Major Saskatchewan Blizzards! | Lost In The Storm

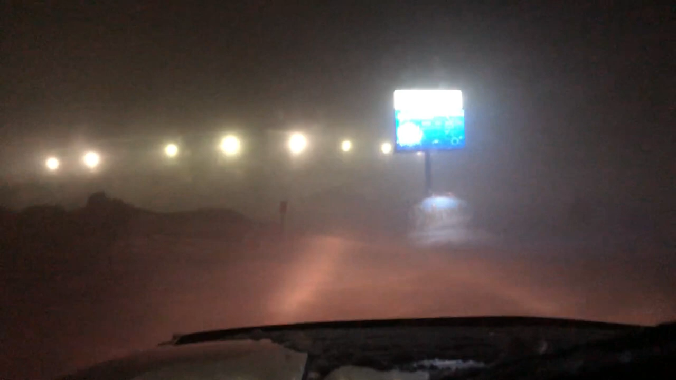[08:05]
kilometer hour wind gusts to the area the same winds at about 100 kilometers an hour whiteout conditions been stranded on
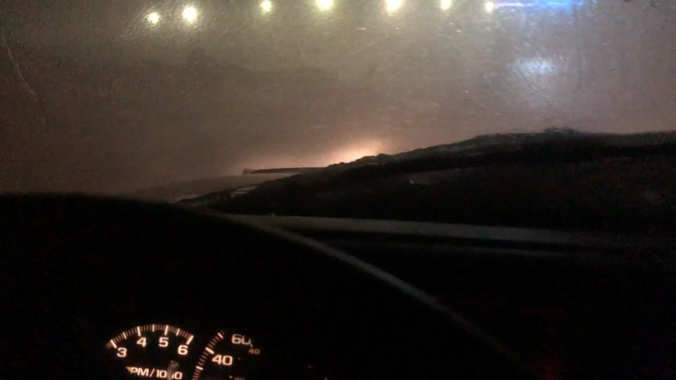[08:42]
the storm raged on around me it was an intense and awe-inspiring experience to be in the middle of it something similar to what being near a tornado is like around